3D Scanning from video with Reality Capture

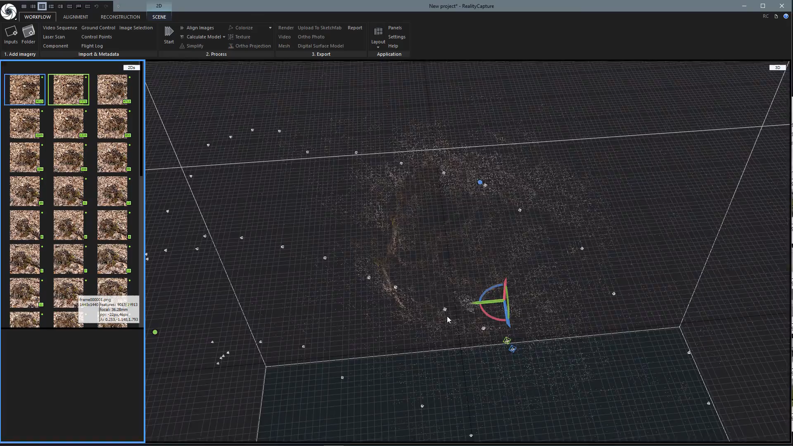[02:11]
We'll need to be adjusted for where the ground plane is.
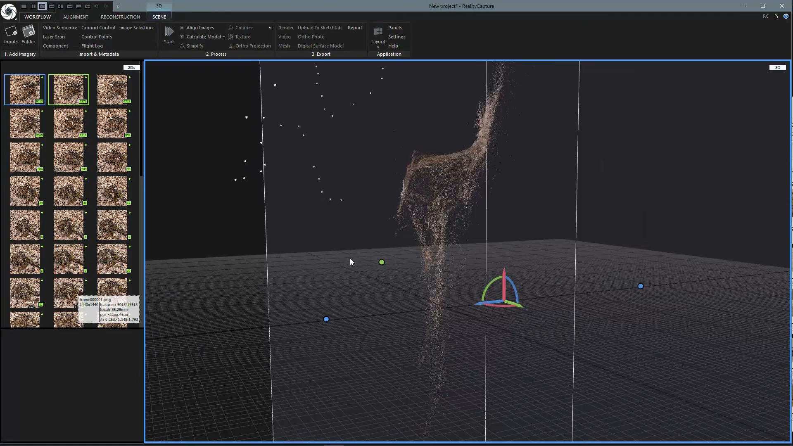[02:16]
So we'll go to Reconstruction and Define Ground Plane.
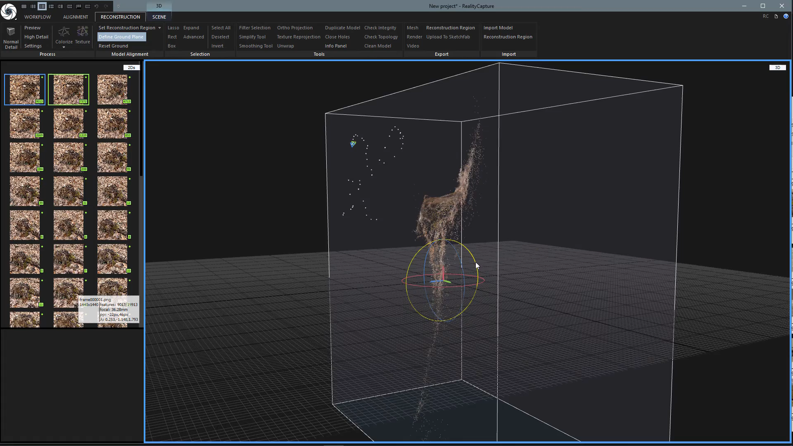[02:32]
And then I can just use the gizmo to rotate it.
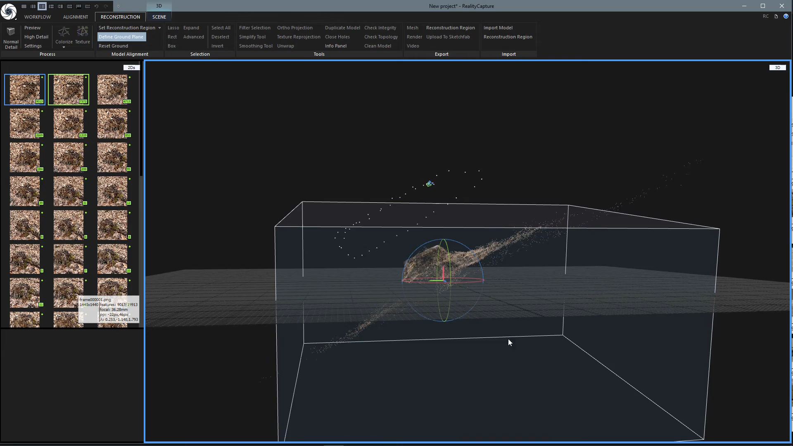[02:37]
Ignore my neighbor's dog if you can hear him.
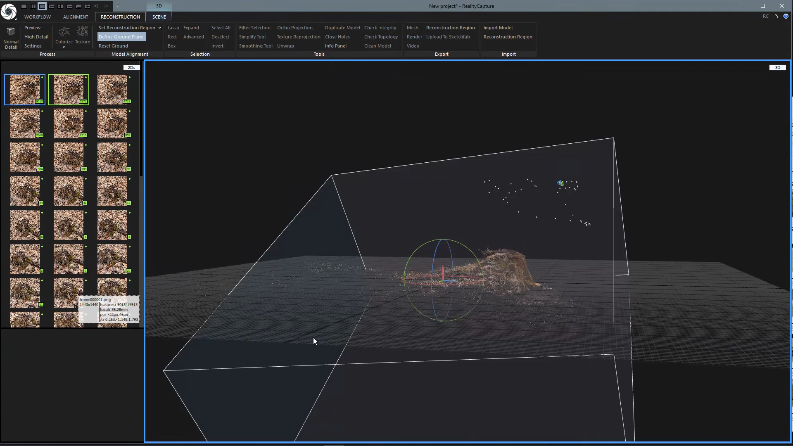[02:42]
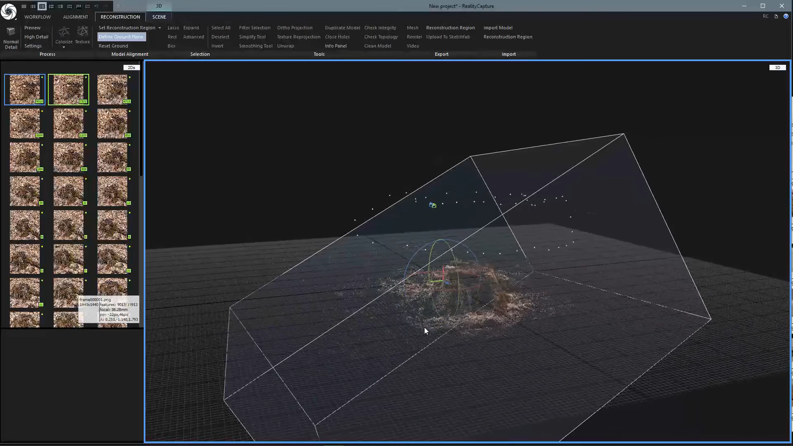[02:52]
We'll go to Set Reconstruction Region. And I'll set it automatically.
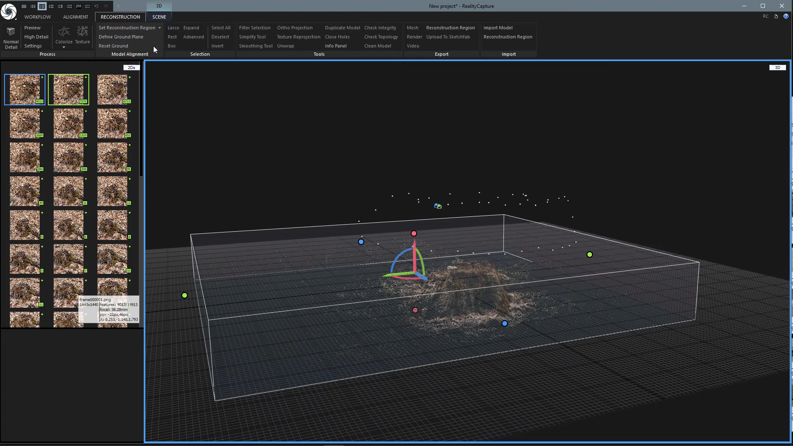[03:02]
And then I can grab these points and bring them in.
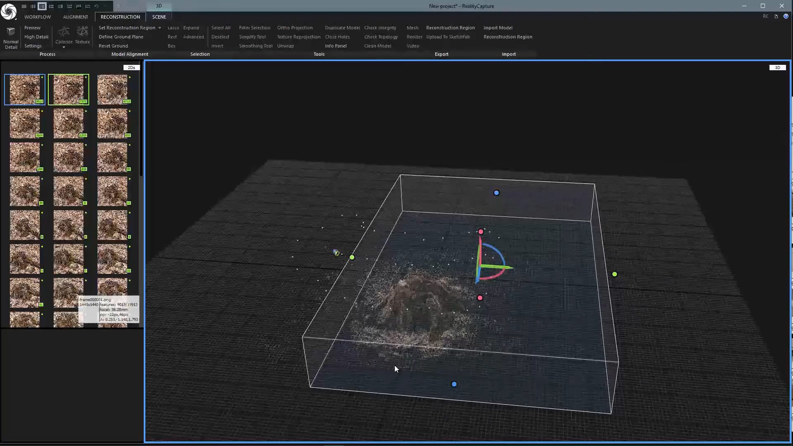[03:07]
Because we don't really need all that extra stuff on the outside.
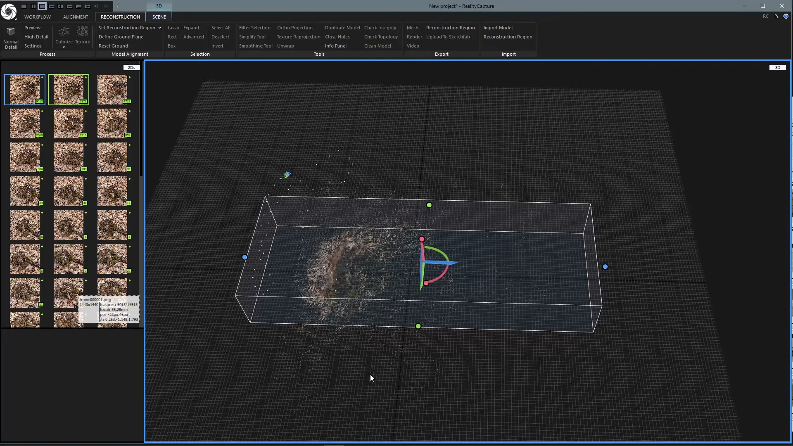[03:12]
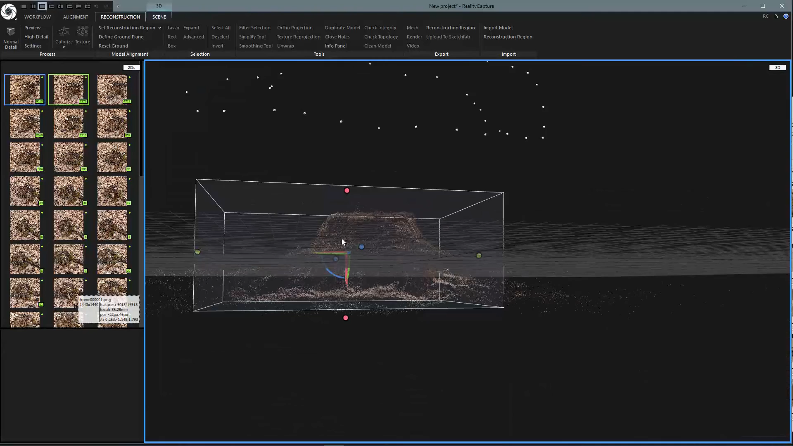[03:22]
I'm just going to click on that edge again and bring this up a little bit.
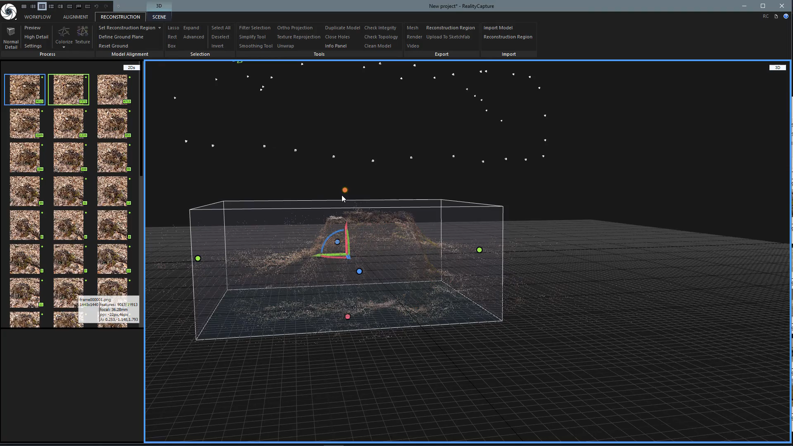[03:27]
Just to make sure I'm not cutting it off.
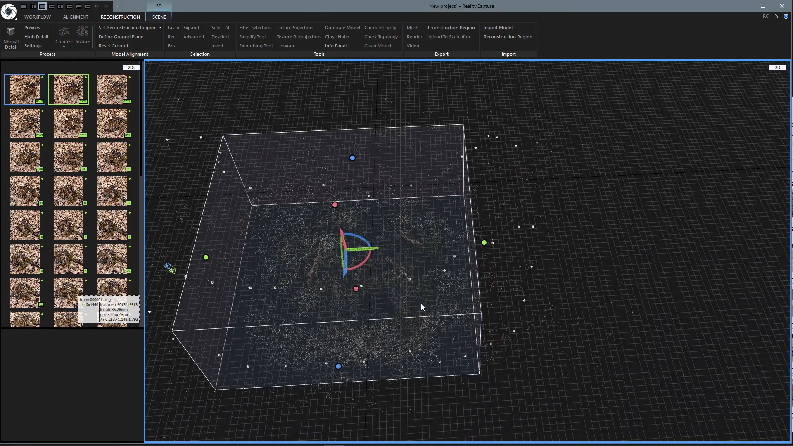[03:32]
All right. And then we're set. I can go ahead back to Work Low. And this is a pretty small model.
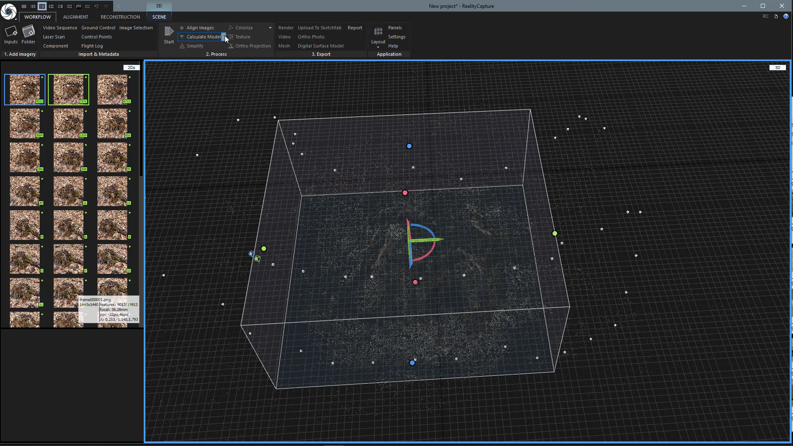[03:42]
So I'm just going to go ahead and calculate the high quality. And I'll pause the video and come back when it's done.
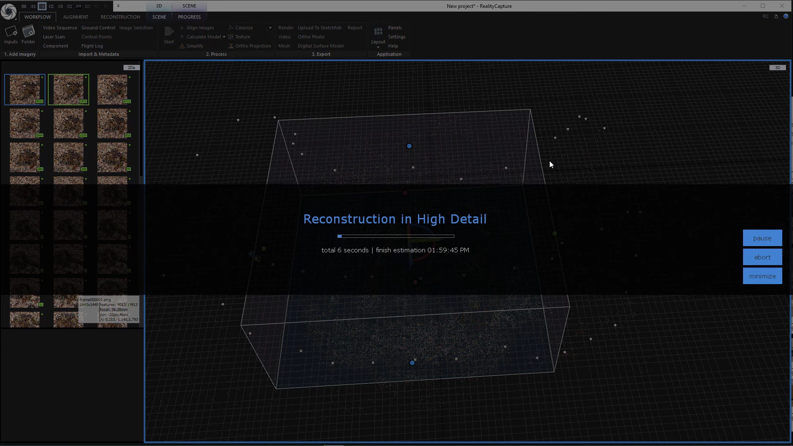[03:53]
Okay, there we go.
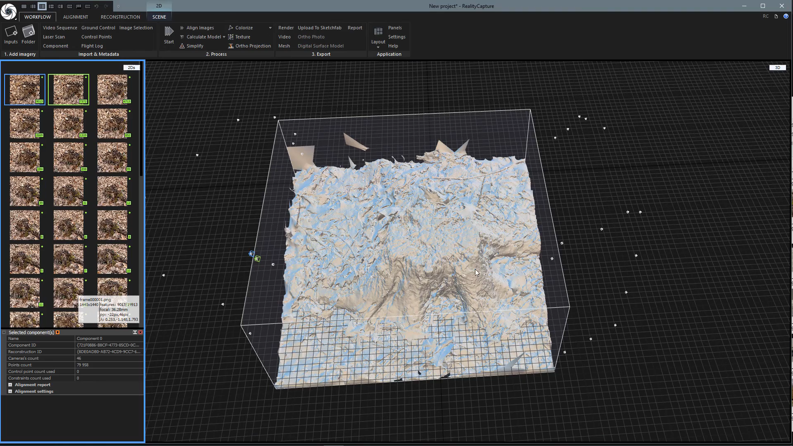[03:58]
It took just over two minutes or so. And we can take a look at it. It looks pretty good. Double click to change the center pivot there.
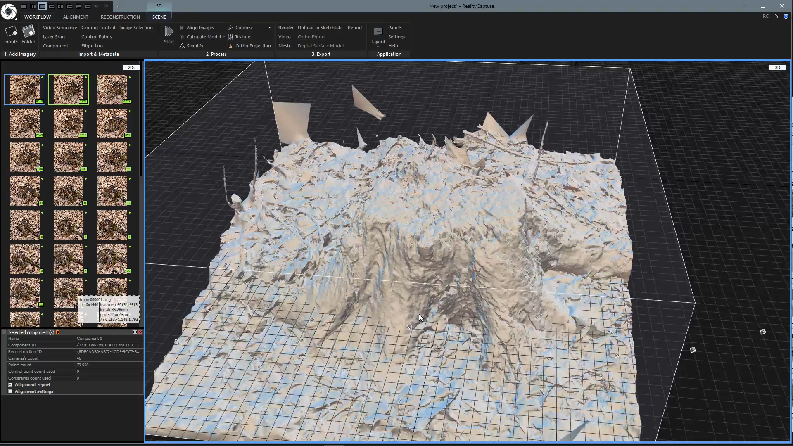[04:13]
Okay, so let's add a texture. I'll just click the texture button.
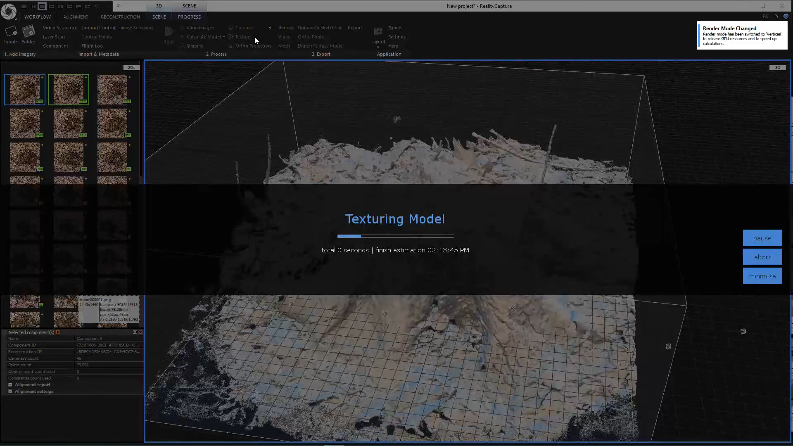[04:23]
It should also go pretty quick.
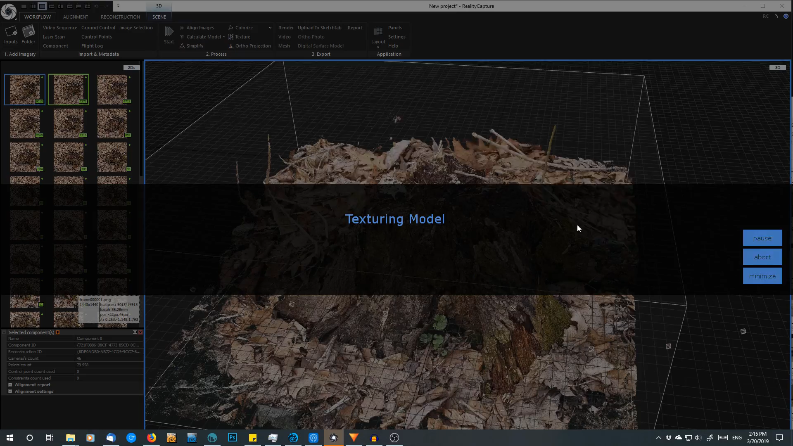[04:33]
Okay, there we go. Exactly two minutes. So we got our finished scan here from a video. And it looks really good.
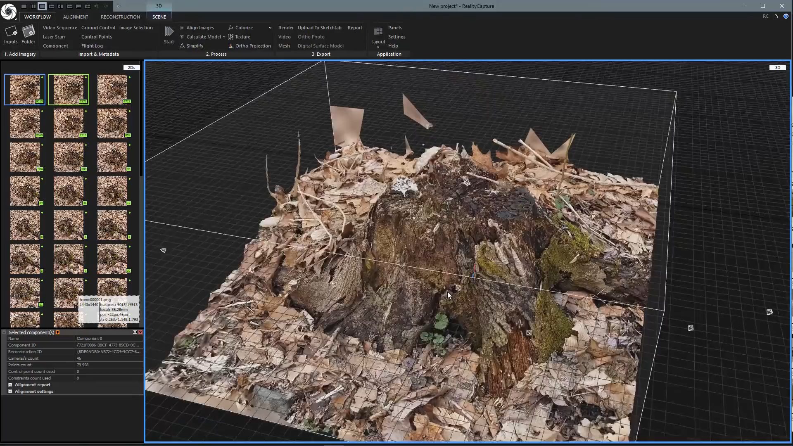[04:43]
Let's zoom in and see some of those details.
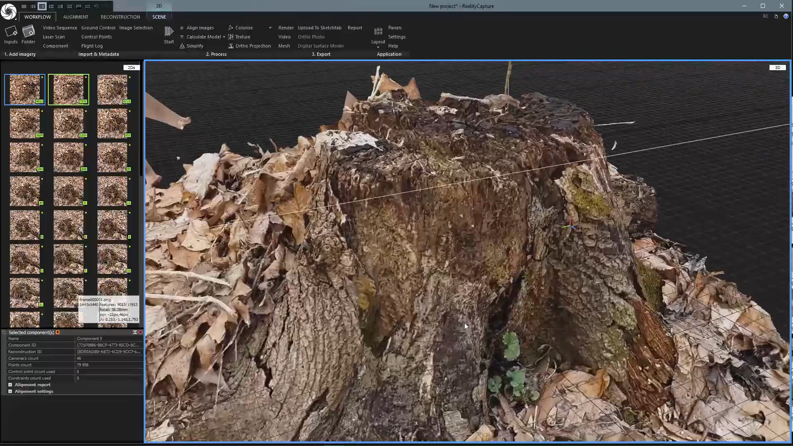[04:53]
You even got that little bit of bark that's sticking out here.
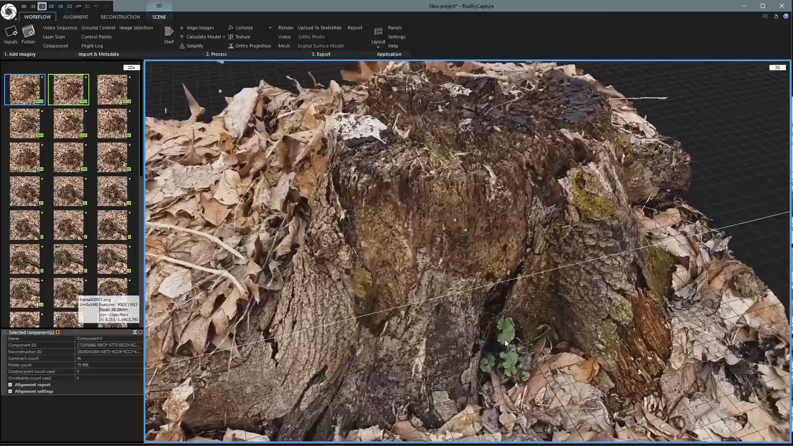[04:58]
Yeah, it came out really nice. So there you go. In less than five minutes, you've got a scan. And you're ready to come up to your workflow and export the mesh.